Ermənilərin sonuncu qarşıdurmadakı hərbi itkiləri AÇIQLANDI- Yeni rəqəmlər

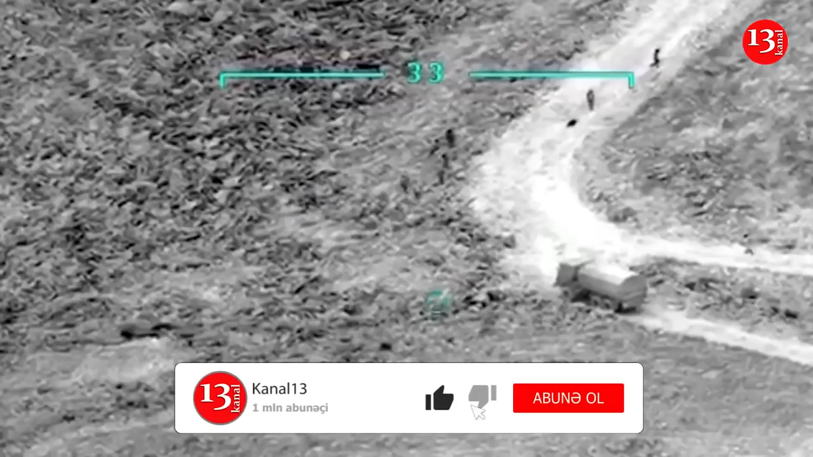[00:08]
MEDIA TƏHLİL MƏRKƏZİ SENTYABRUN 12-14-DƏ Azərbaycan-Ermənistan sərhəddində baş verən tokuşma zamanı Ermənistan tərəfinin məhv edilən hərbi texnikasının və canlı qüvvəsinin sayını açıqlayıb.
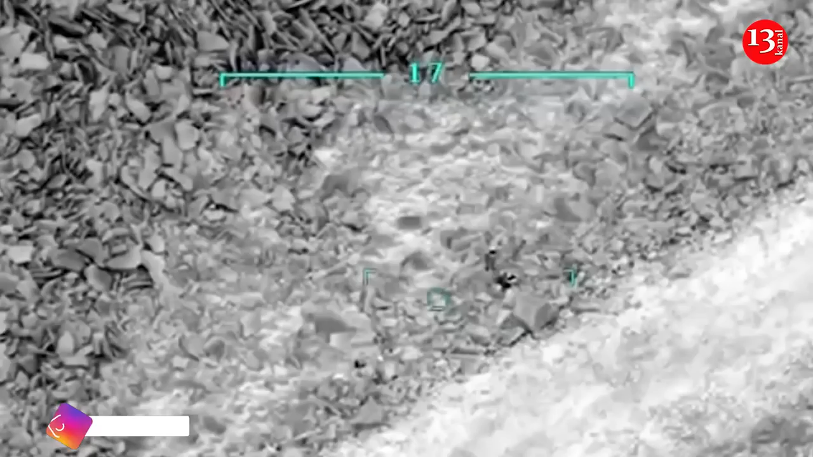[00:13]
Mərkəzdən bildirilib ki, Ermənistan tərəfinin 4 radarı, 2 ədəd S-300, 5N-63 radarı,
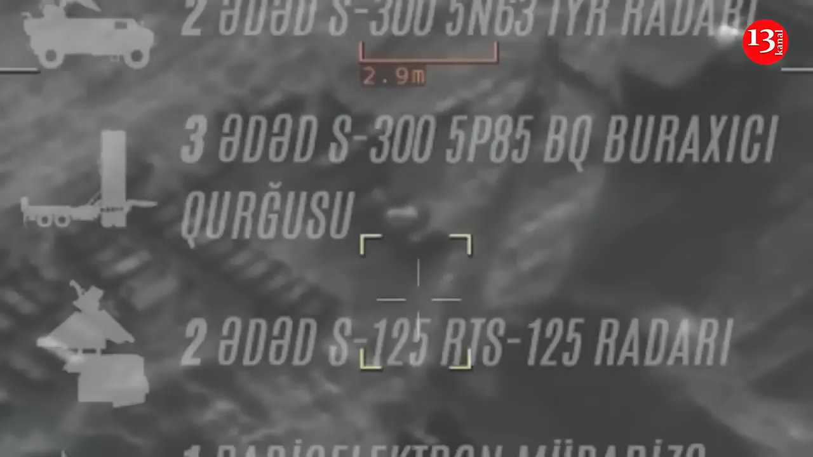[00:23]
3 ədəd S-300, 5P-85BG buraxıcı qurğusu,